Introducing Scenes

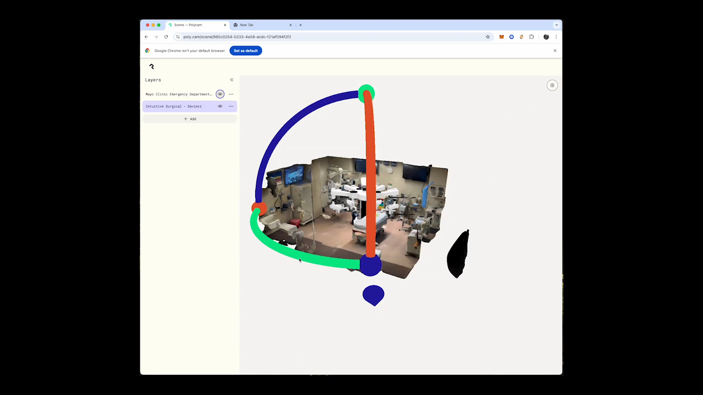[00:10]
Whether you're merging LiDAR-scanned floors into a full building or testing spatial layouts, Scenes gives you the tools to arrange and visualize your 3D models with precision.
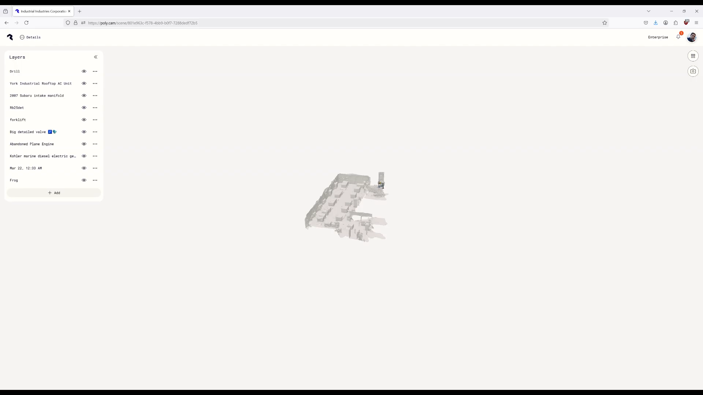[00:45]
Once your captures are loaded, click on any object to move, rotate, or scale it using the Transform widget.
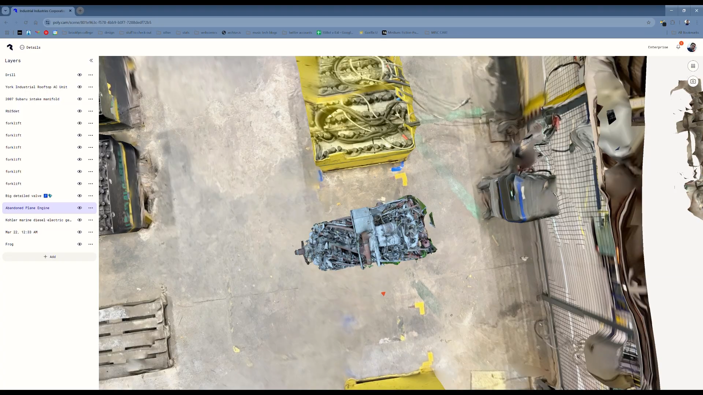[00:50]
Use Snapping for precise alignment and the Add button under the Layers menu to include more assets.
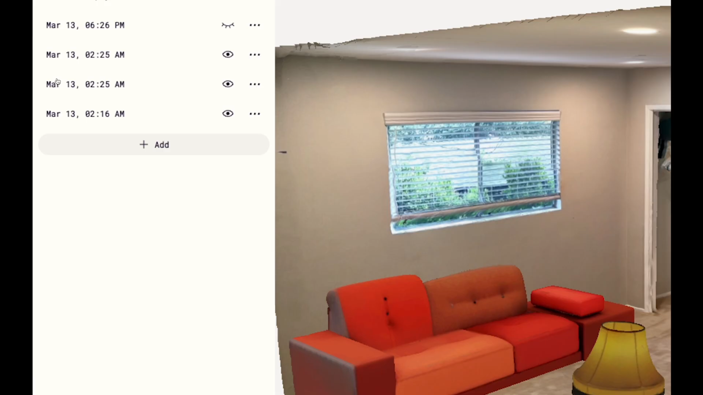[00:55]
Toggle an object's visibility with the eye icon and use the ellipses to duplicate it, or remove it from the scene entirely.
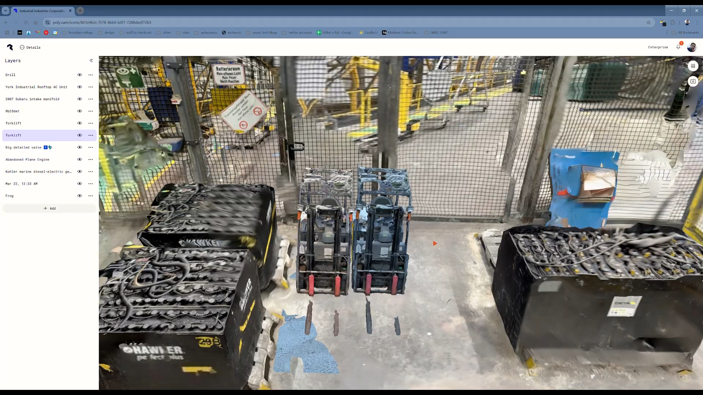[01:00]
Don't worry, it won't delete the capture from your account.
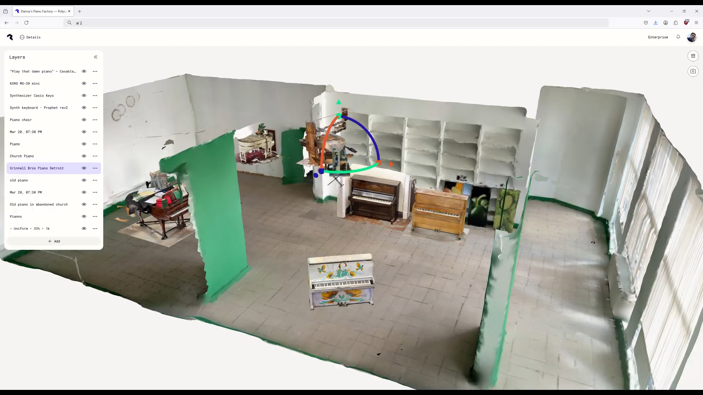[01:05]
Need to refine an asset? Open the original scan, crop, or remesh as needed.
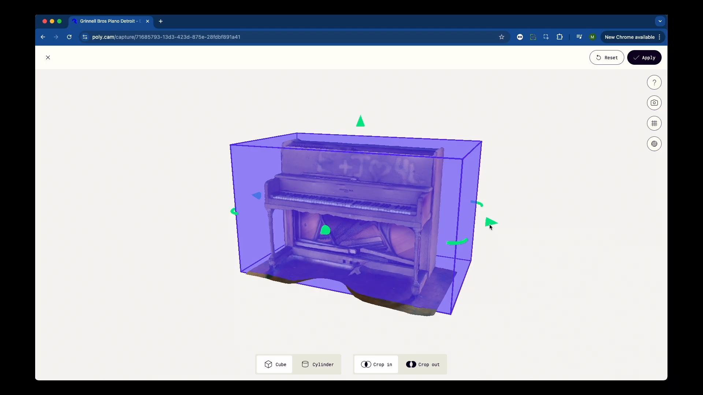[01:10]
When you sync, the object will update automatically in your scene.
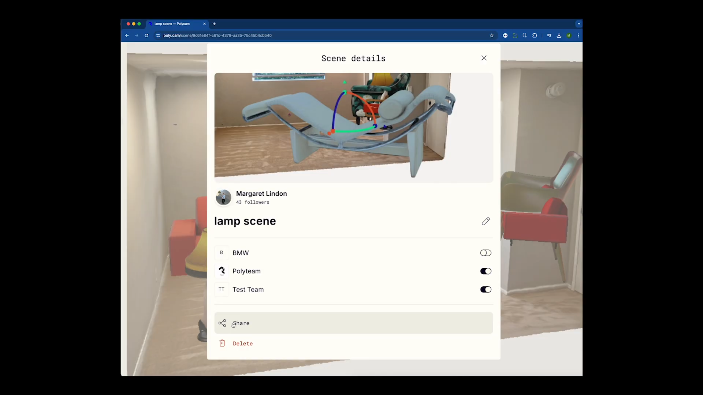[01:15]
When you're ready to share, click the three little dots next to the Polycam logo and hit the share button.
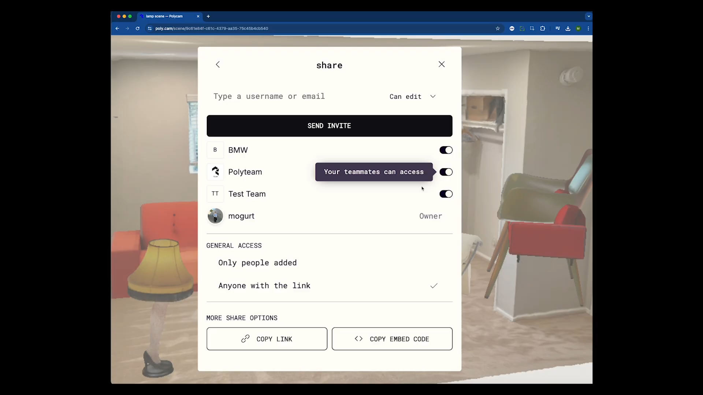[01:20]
From here, you can send directly to your team on Polycam or generate a link for external collaborators.
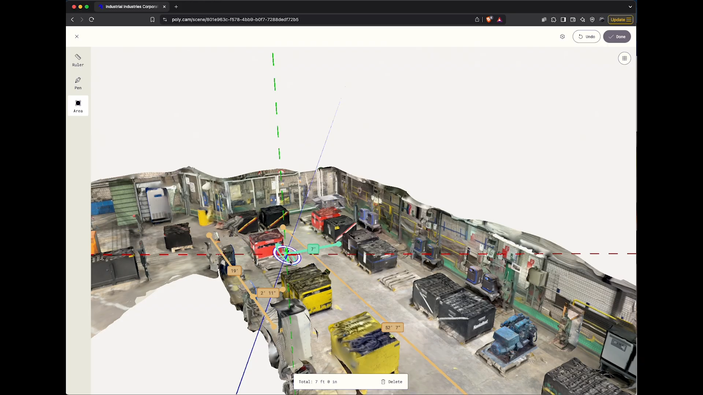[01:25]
With every update, scenes will get even more powerful. You'll soon be able to add comments and export your scene.